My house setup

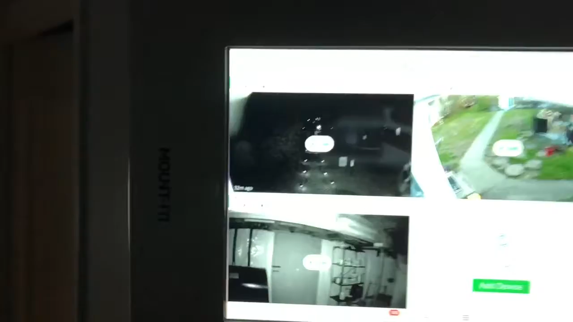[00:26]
is the master controller though so if i want to throw in my uh security camera up i can throw the security camera see the front pathway
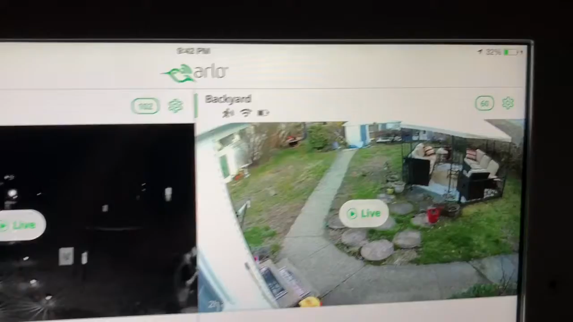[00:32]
the backyard the basement and i also got uh